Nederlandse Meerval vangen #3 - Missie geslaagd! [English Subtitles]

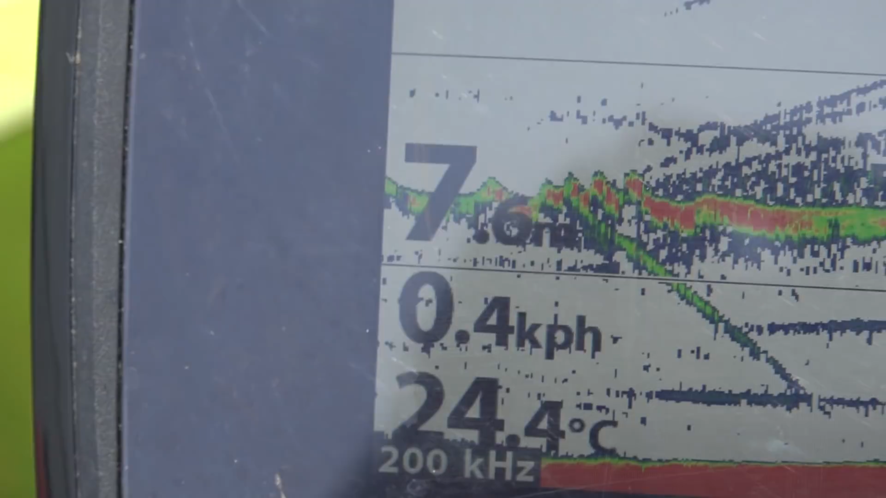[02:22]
On screen: water 24.4°C
Zo, eerste drift en de eerste vis is al komen kijken en hier weer keihard naar beneden.
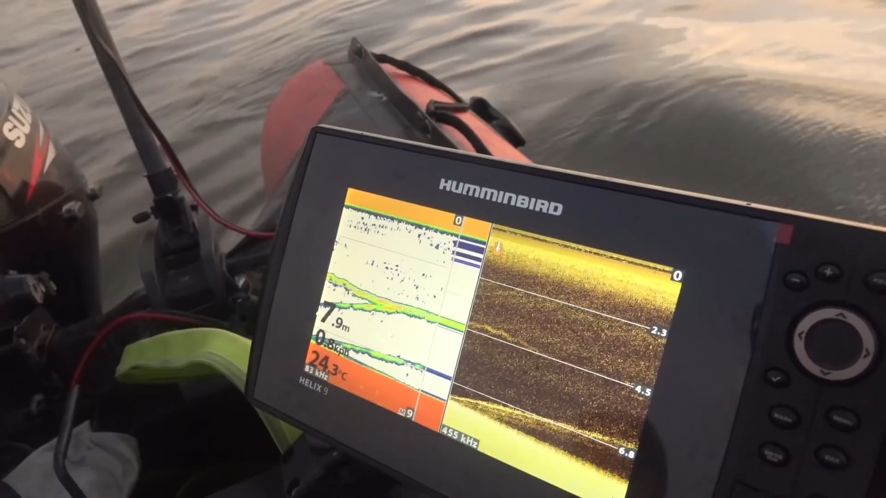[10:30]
On screen: depth 7.9 m, water 24.3°C
En hij stijgt gewoon mee, hè?
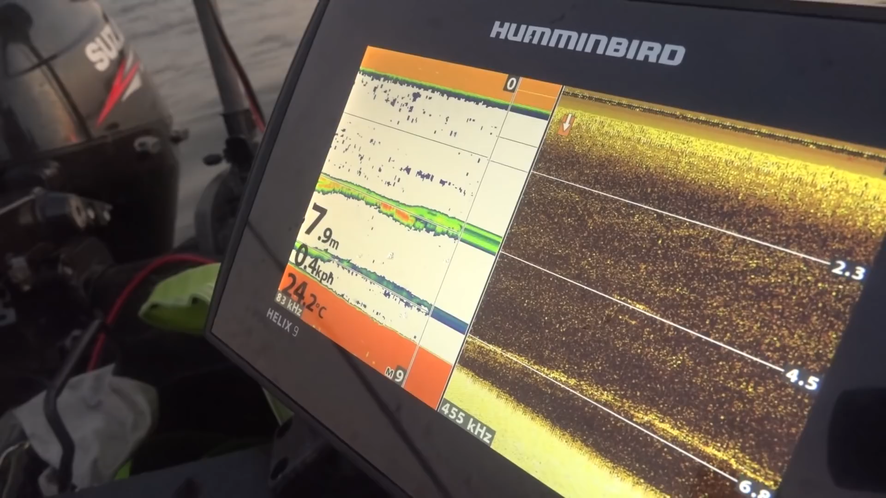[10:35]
On screen: depth 7.9 m, water 24.2°C, speed 0.4 km/h
Pak het dan. Ja, hij pakt hem. Aanbeet? Ja. Hij zit er nog steeds bij. Ja, denk je weer.